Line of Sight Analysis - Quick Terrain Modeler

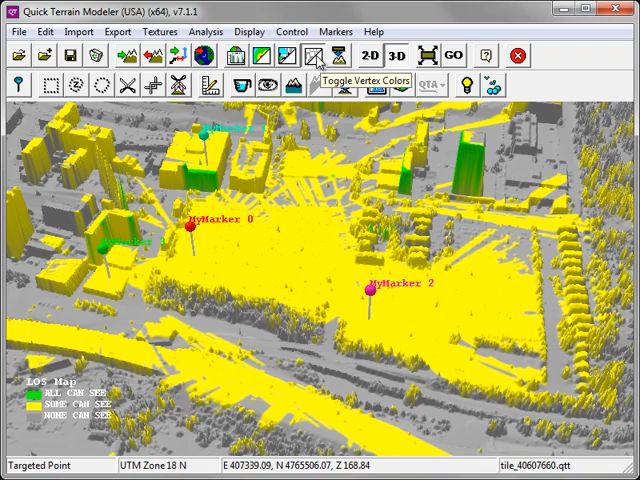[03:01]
and gray represent the locations which none of the markers or observers can see from their current position. We can turn on and off the coloration of the Line of Sight Map by clicking on the Toggle Vertex Colors button. Let's go back into the Line of Sight Map settings to make some adjustments. This time, we'll limit the Line of Sight distance to 100 meters, we'll once again choose that all of our markers participate in the analysis, and then click Apply to run the Line of Sight.
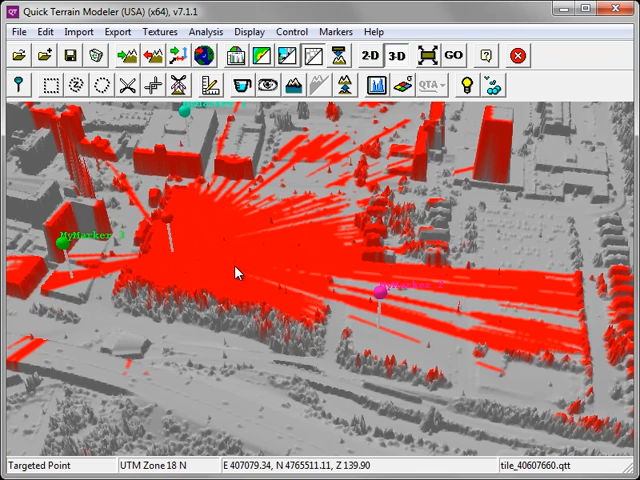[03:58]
all areas which that marker can see are also colored red.
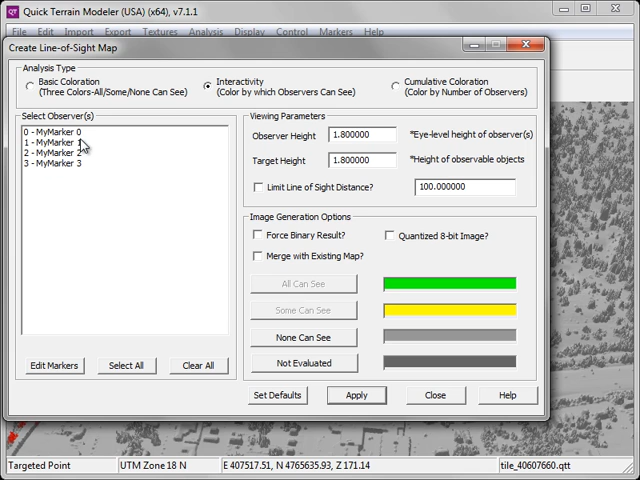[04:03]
Back into our Line of Sight settings, we'll now select the first two markers by holding down the Shift key. We'll once again click Apply. Marker 0 is red, and all areas which that marker can see are displayed is red. Marker 1, the second marker we selected, is cyan color. All the areas which that marker can see are displayed cyan, and the yellow areas represent those in which marker 0 and marker 1 can both see from their current location.
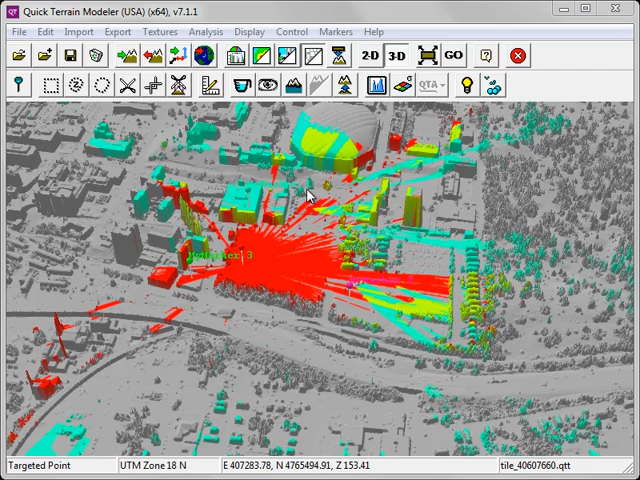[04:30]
Cumulative coloration works well when you have a large number of observers or markers. We'll select all of our markers, and click Apply to run the analysis.
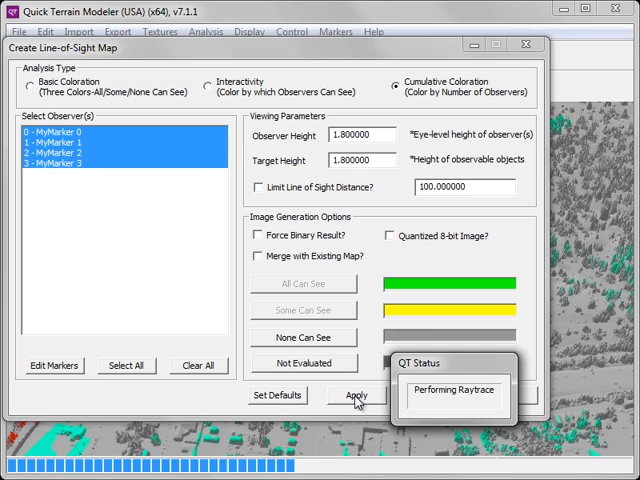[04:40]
Cumulative coloration uses a blue to red color ramp. Blue areas are those that represent where only one marker can see, whereas the red areas are those areas that all of the markers can see.
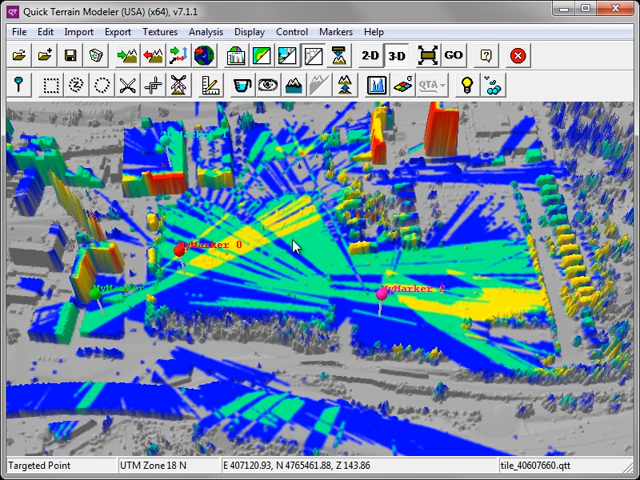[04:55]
It's also useful to display the actual Line of Sight vectors, so let's turn off the coloration. I can simply hold down the L key, and the Line of Sight vectors appear.
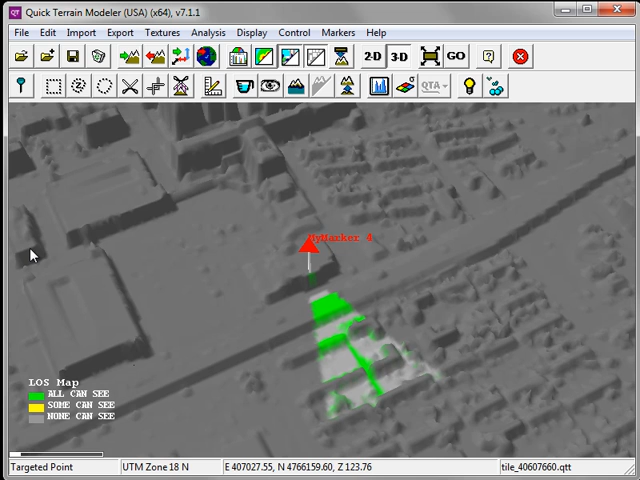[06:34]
We now have a clear picture of the areas covered by this particular sensor. Computing the Line of Sight for a travel route involves three steps.